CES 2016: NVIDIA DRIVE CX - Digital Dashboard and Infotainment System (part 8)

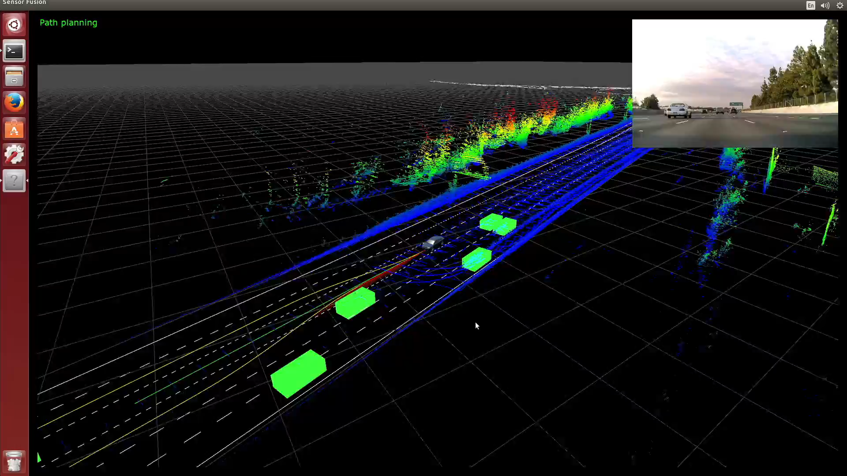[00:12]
with a powerful enough computer, and all of these deep learning algorithms, sensor fusion algorithms, localization algorithms, path planning algorithms, all of this working on one software stack on one computer, it is possible to imagine yourself navigating down the road, down the highway, really safely.
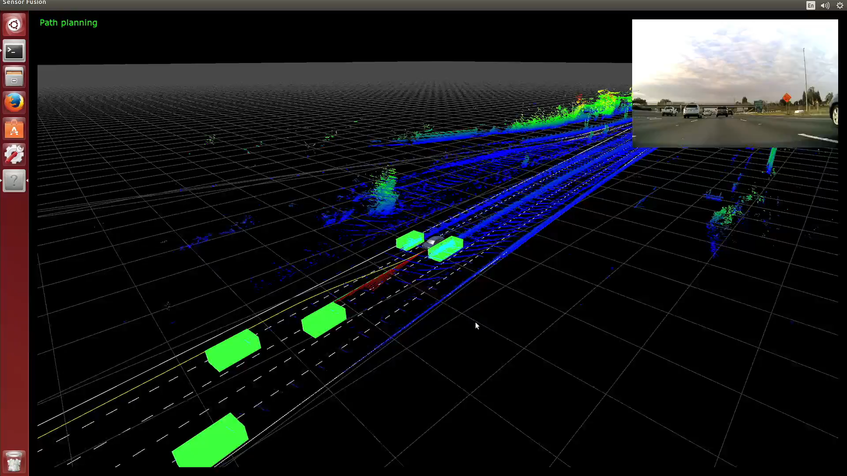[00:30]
Now, of course, this isn't the information that the driver sees.
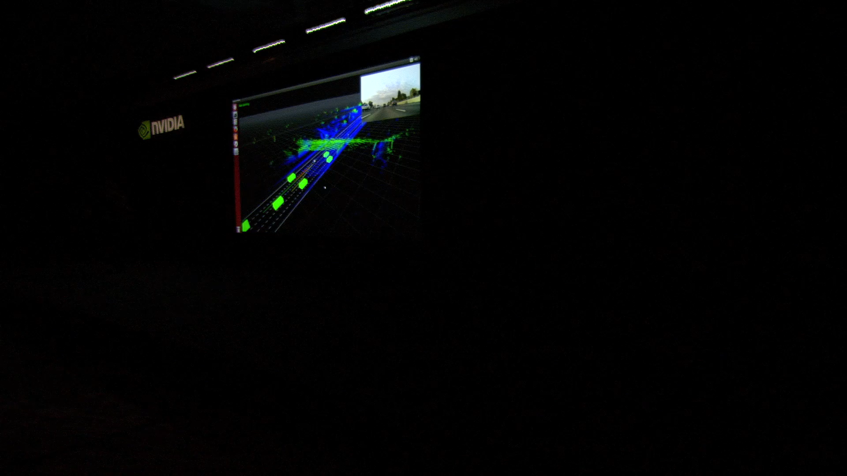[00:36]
One of the most important parts of self-driving cars is for the car,